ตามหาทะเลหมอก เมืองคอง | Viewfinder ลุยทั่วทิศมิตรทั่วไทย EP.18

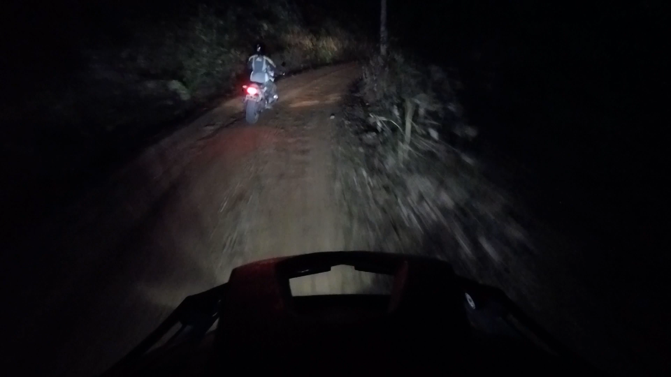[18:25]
เห็นกระต่ายป่ะ กระต่ายขวาพ ี่ ไม่เห ็ น แม่งวิ่งตัดหน้าผมเลย